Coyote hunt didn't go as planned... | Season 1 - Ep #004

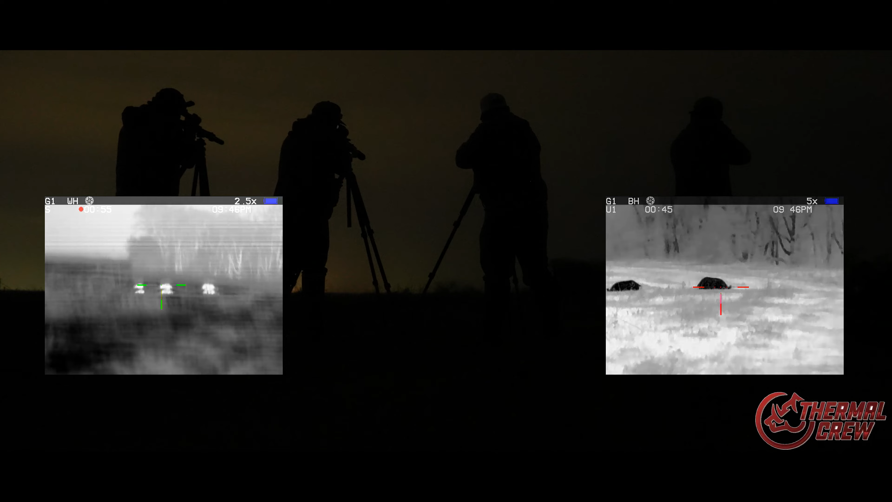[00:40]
Good job. He's just trying to get up, ain't he? Yeah. Shit, you better wait.